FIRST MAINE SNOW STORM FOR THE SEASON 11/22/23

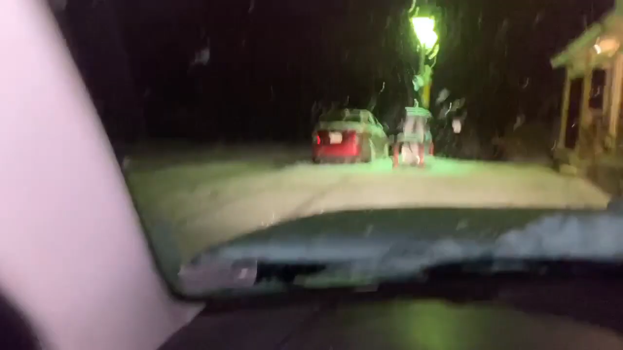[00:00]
well what's going on this morning guys so the video is probably gonna be a little weird because I thought my camera was charged my GoPro
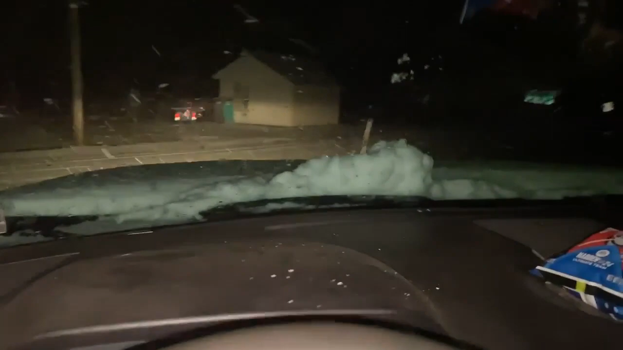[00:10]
and it is not so I have to use my my phone but this is what we're dealing with this morning I wake up and they're snowing I don't think it's gonna last but it's supposed to get rain later so it'll all be gone super cool so I just wanted to take a little video for you guys but those are a little slickery so I'm not gonna do too much
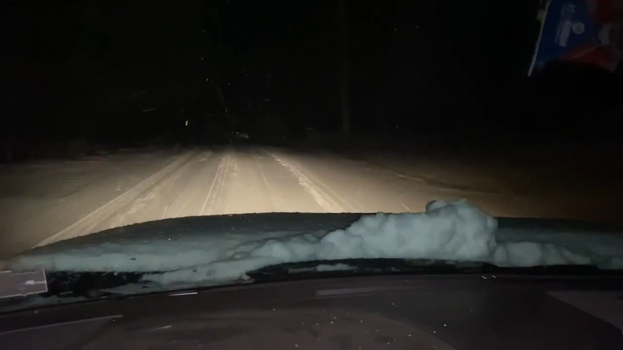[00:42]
recording but we'll see you at the shop and we'll get some footage once I get that camera charged